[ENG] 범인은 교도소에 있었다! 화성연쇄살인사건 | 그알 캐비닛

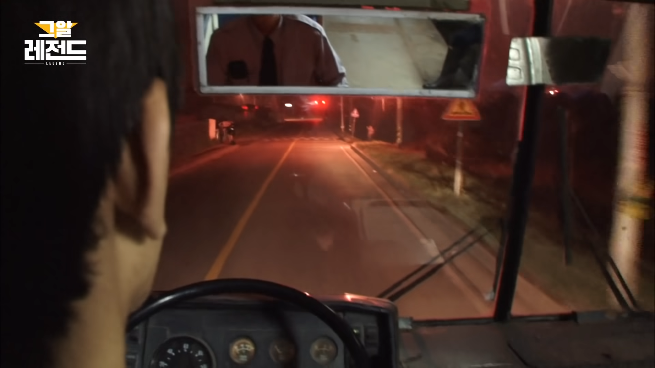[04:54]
시간 사건 현장 인근에서 한 남자가 급하게 버스를 세웠다고 합니다 수원으로 가는 막차에 올라탄 남자 그의 신발과 바지에는 흙이 잔뜩 묻어 있었습니다